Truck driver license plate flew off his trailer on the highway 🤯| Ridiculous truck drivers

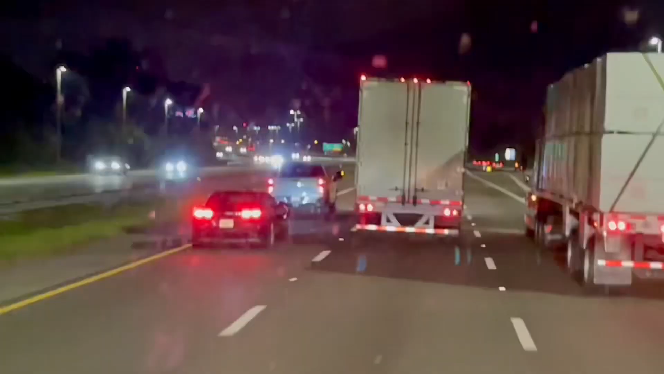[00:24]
That's crazy. Yeah, guys, that same truck driver. Remember, the tag done flew off and flew off on the highway, man. The dude, he can't make this up, man. His tag is gone. It flew off the highway. Can't make it up. Can't make it up. It hit somebody's car. Man, that's crazy.